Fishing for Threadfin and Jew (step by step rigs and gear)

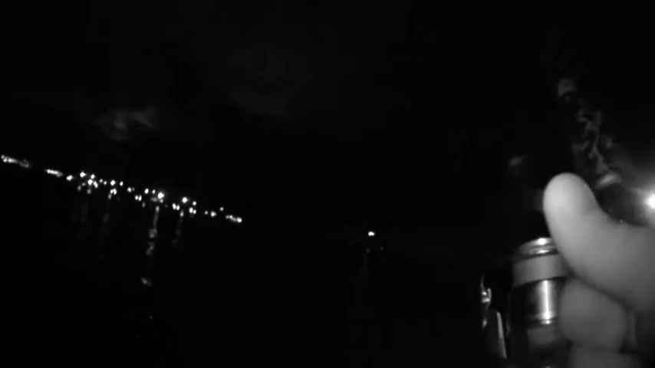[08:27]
I can't tell you what it'll line up, I can't tell you what it'll line up, I can't tell you what it's like, I can't tell you what it'll line up, it's close on this one now I think,
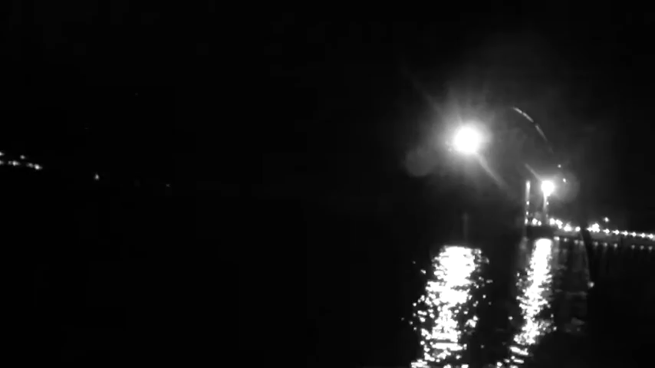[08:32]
oh maybe not, starting to puff out a bit though I think, beautiful night, bugger a win, four knots, we've got the trawler going past us at the moment, mouth of the Brisbane River, sitting in 15 metres of water, not a breath of air, it's just absolutely friggin beautiful, he doesn't want to come back to the boat,
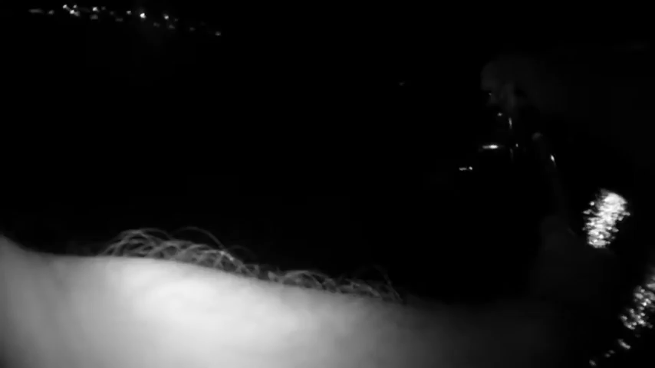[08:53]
here it comes, it'll be over a metre,
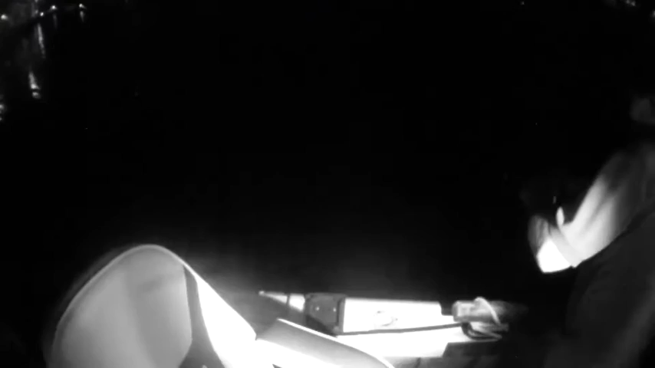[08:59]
got excited on that first run, it didn't run like a threadie, threadie's normally run and stop straight away,
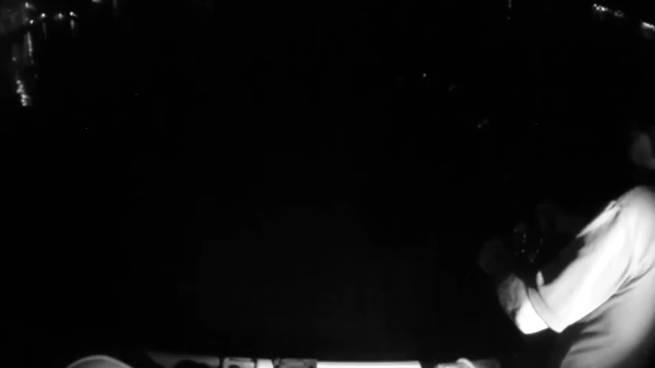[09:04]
it kept running for a while, is that a threadie or a dew?
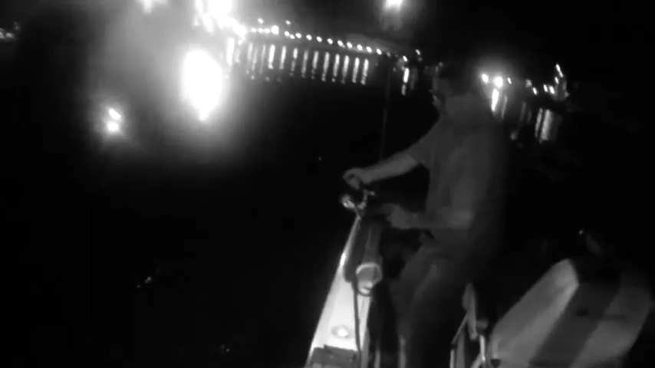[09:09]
a dew, a big dew, yes, yes, a dew, a dew!